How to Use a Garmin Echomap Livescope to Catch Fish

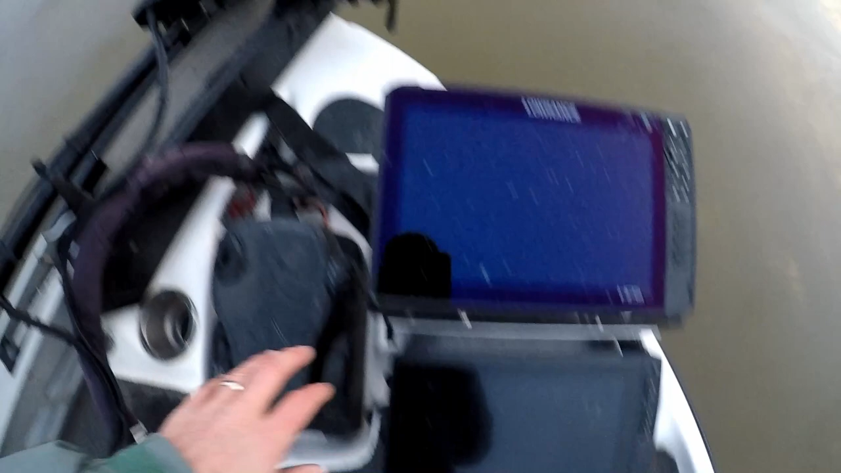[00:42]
LiveScope and that cone goes straight out to what degree so you got you got a 15 degree width on this LiveScope 15 okay so you got
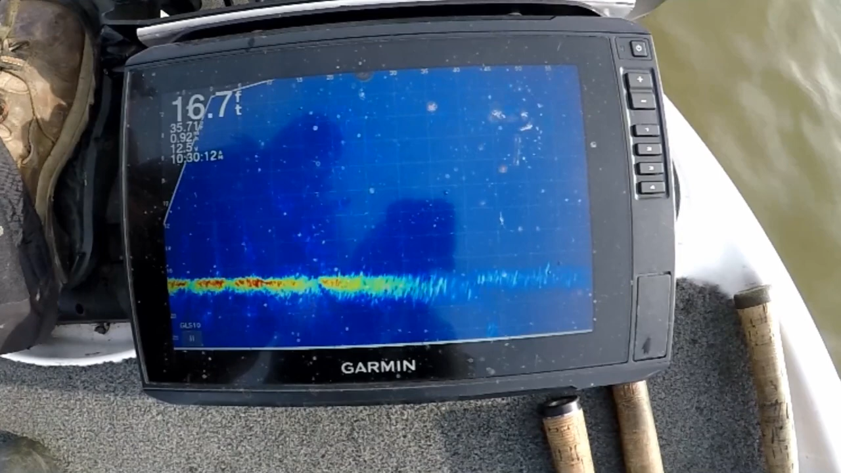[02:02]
On screen: depth 16.7 ft
a fish but the ones that are harder to see well right there right at the bottom at end of the turn return those are all fish right there just hanging up off the bottom here's a little fish and that just junk you can I mean there's no weeds out here obviously and you can tell by the the hard return nice red return when they're on the bottom like that and if you get the edge of them you can pan you can those fish down there you can pan to them unfortunately some of those are out at the end of there's one right there
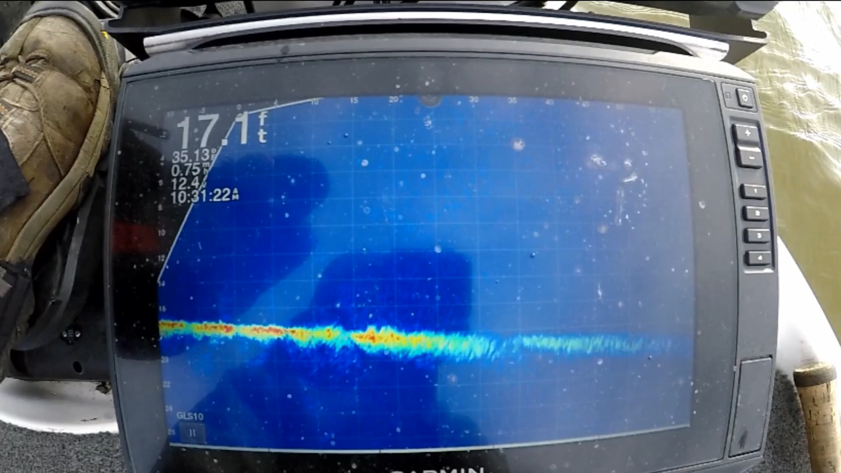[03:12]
On screen: depth 17.1 ft
oh my new touch screen so you can tell how far away they are because there's the 15 20 feet away 15 feet away yep there's some more right there see those guys yeah
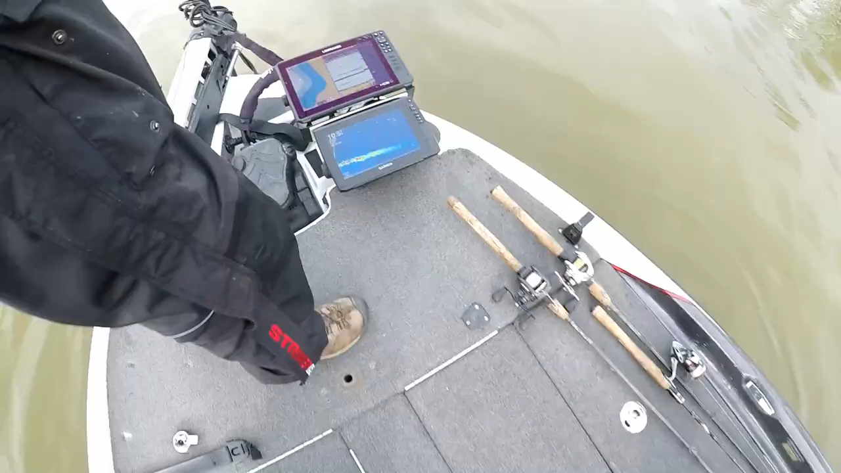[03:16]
so now on live scope if you're a bluegill fisherman and you want to really know where the bluegill are it makes it so simple because there they are there's a big school of bluegill and if we pan the trolling motor around we'll find probably some more yep there's there's another school right there so I just pan to the left and you can see the small school school of gills right here and if you want to take like a school of gills like that and you got a little you got a little bobber
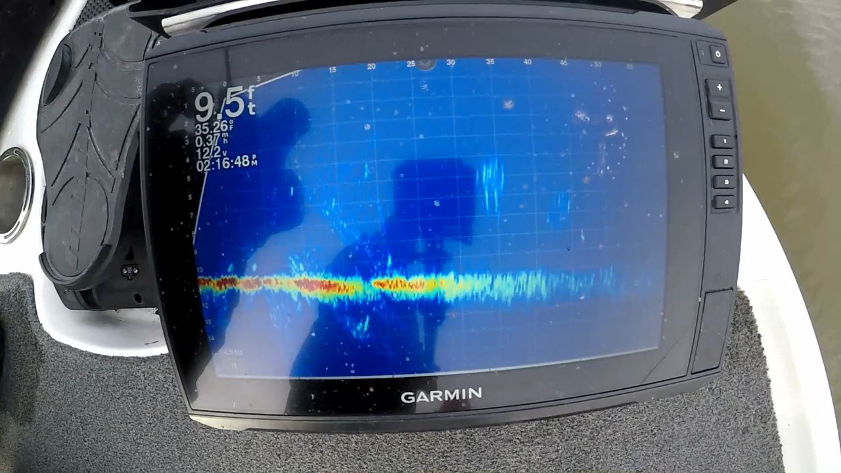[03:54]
On screen: depth 9.5 ft
but this will be the same example we're going to watch our bait see here's our here's our Ned Rig falling right here on the on the graph which obviously I was short actually almost landed on a fish right there
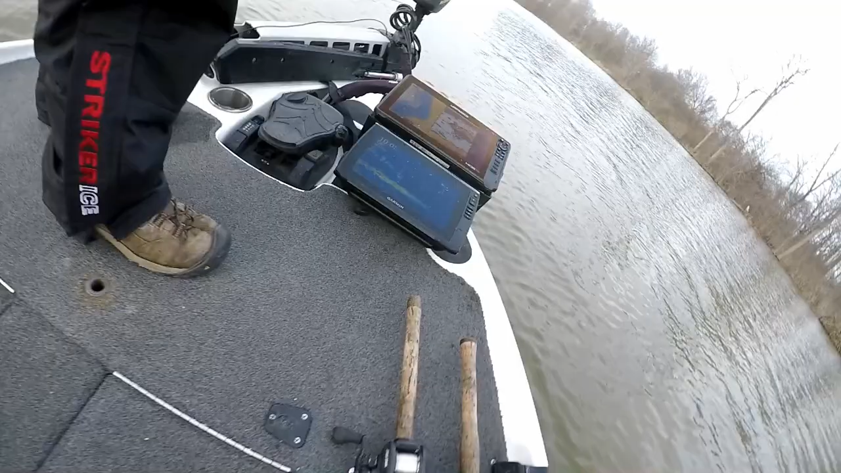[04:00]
now there's the mother load of bluegills right there just a massive all across there those are all bluegills all that stuff
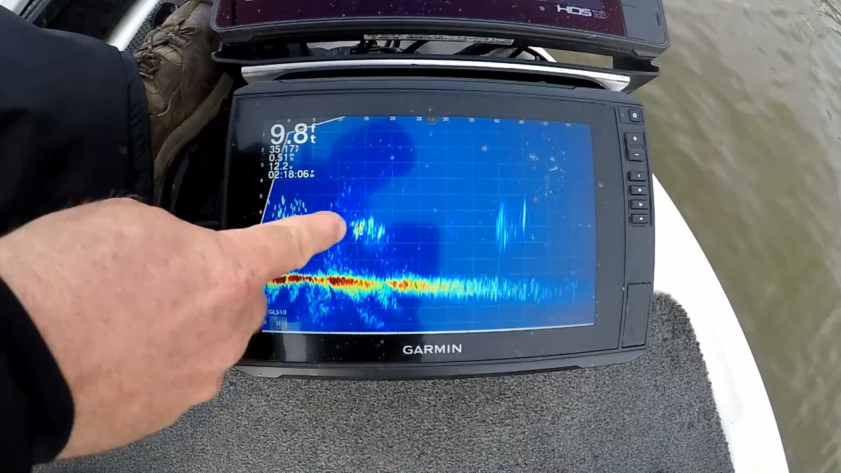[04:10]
right there out to about 50 foot off the boat all of that is gills that
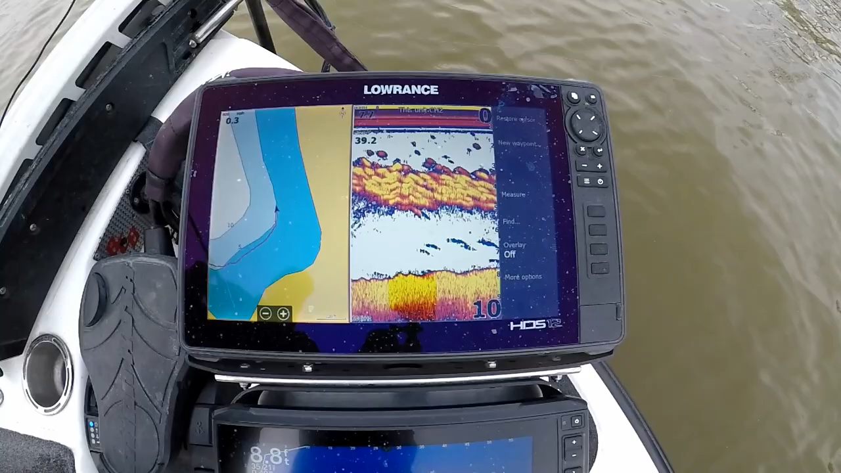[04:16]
is the same thing you're seeing up front up on top what do you see a little ball
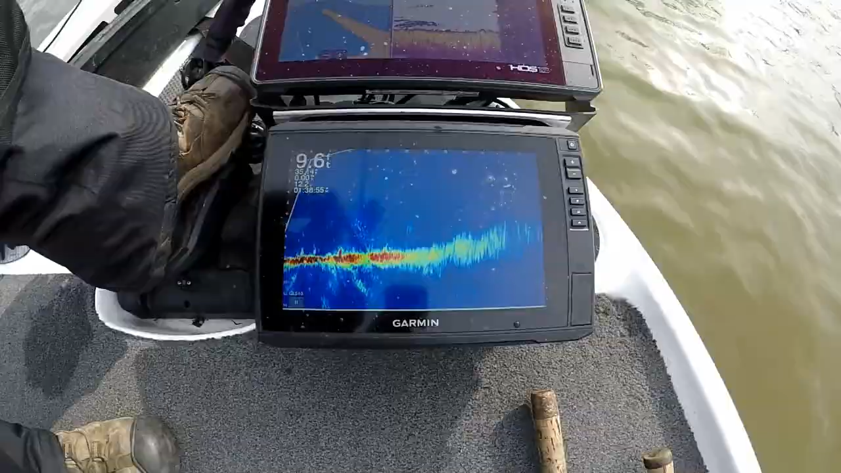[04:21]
of bait and they're swimming kind of fast so hold on now we got to catch up with them just a minute
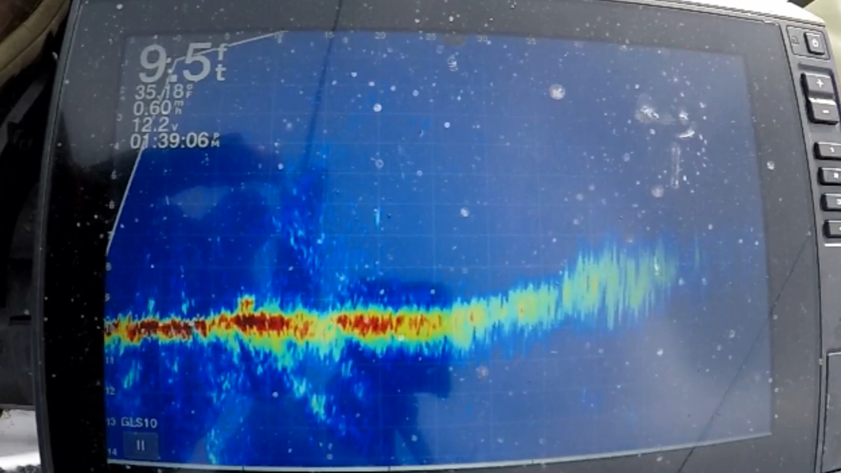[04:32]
On screen: depth 9.5 ft
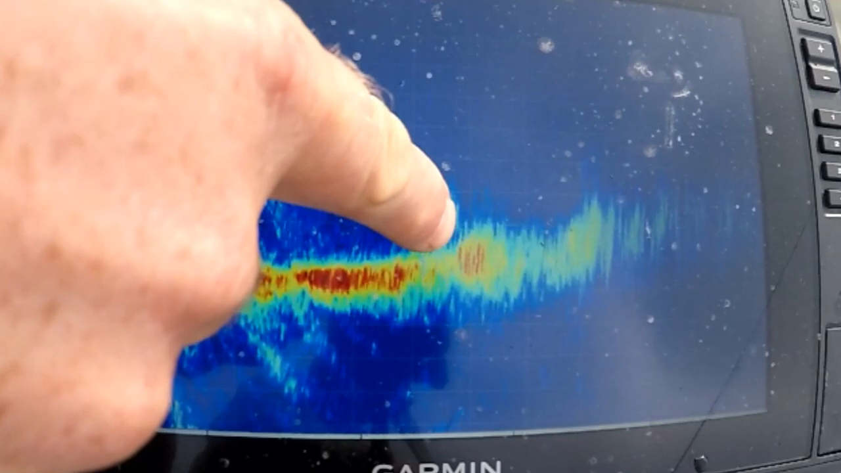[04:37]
they're right there but they were hard hard return just a minute and they all went all the way to the bottom unfortunately
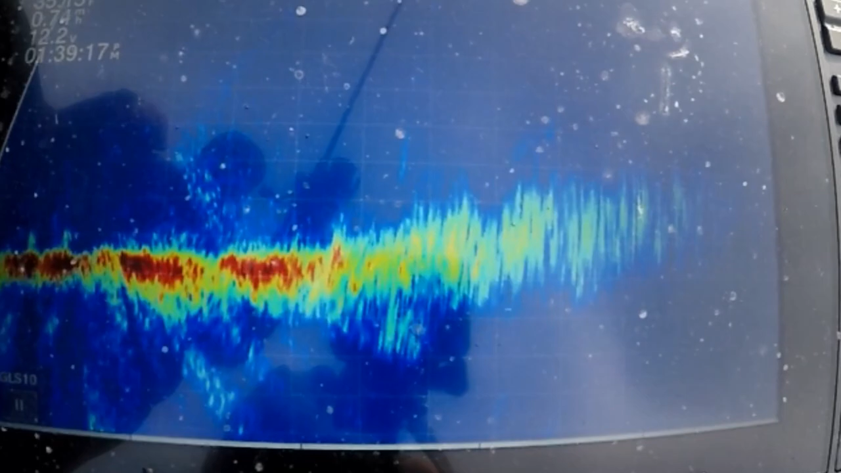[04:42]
the return got weak on them right there they are see them
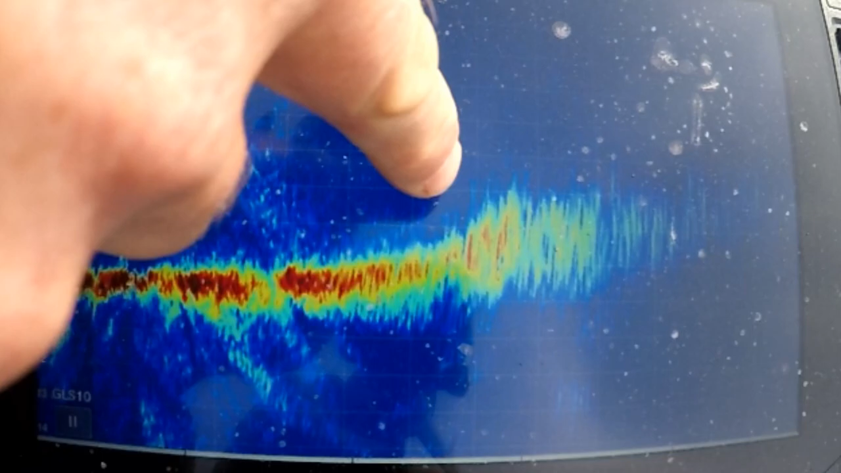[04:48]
that's a ball of either bluegills golden shiners something and they have they have pushed their way back into is
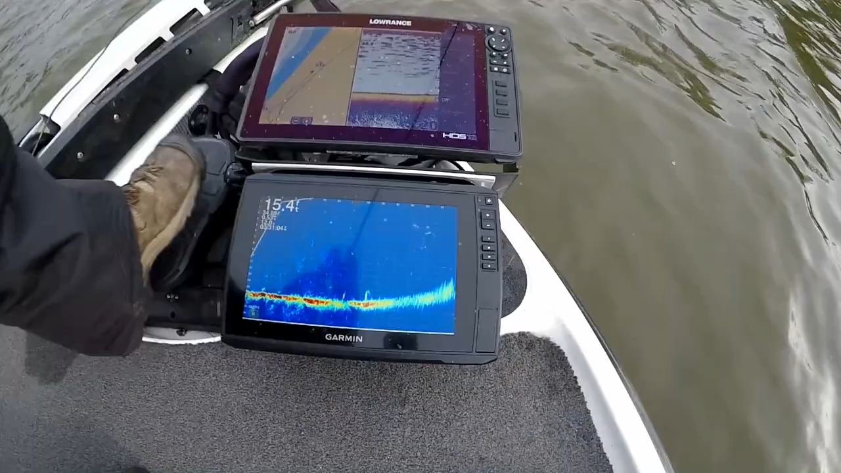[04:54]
that that your bass right there he's a bass there's one in front of him and
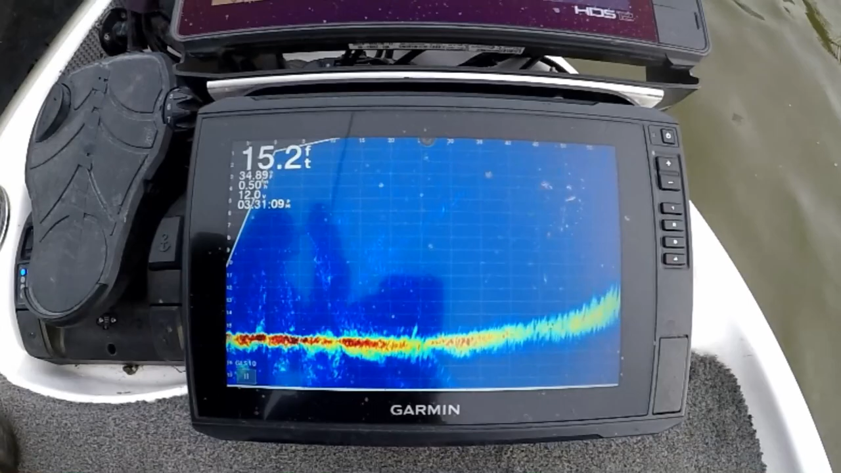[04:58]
On screen: depth 15.2 ft
there's another one right there oh I just hit you just hit that and then gets it going again
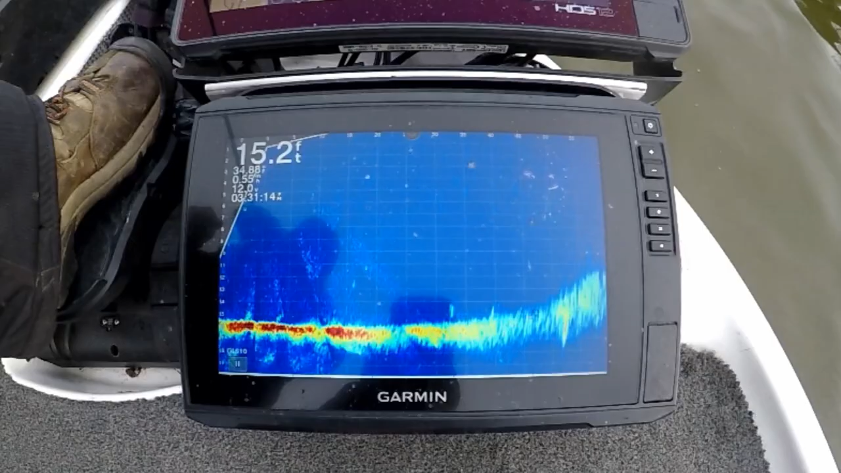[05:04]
you do anything special on your settings here or is this default you can adjust the range obviously however far you want it
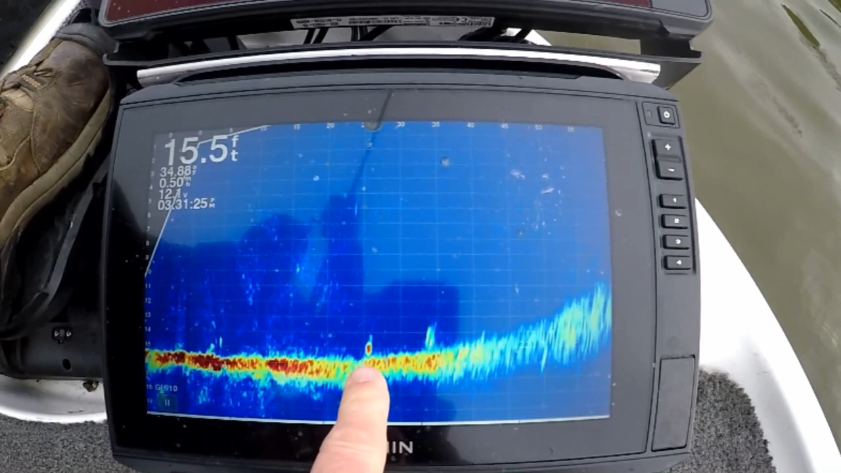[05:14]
On screen: depth 15.5 ft
to be there's my net falling to I'm a little short of that one fish there's the net rig
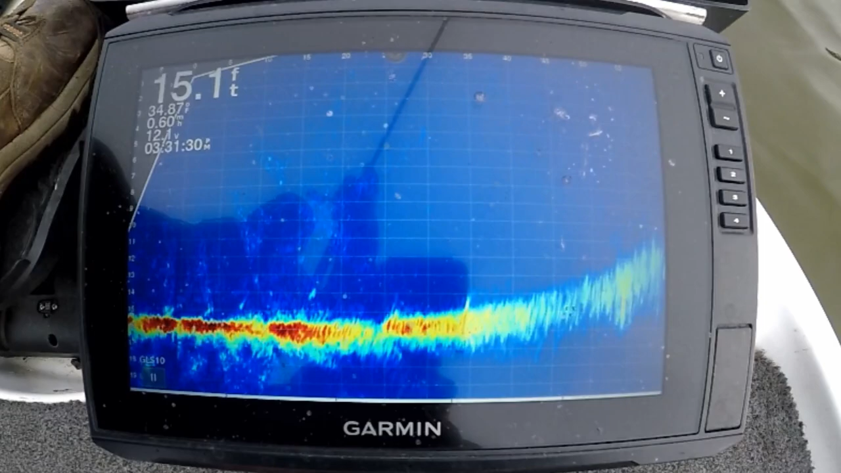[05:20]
On screen: depth 15.1 ft
let's see if that fish still see the fish there both of them there's my net hopping to that other fish right there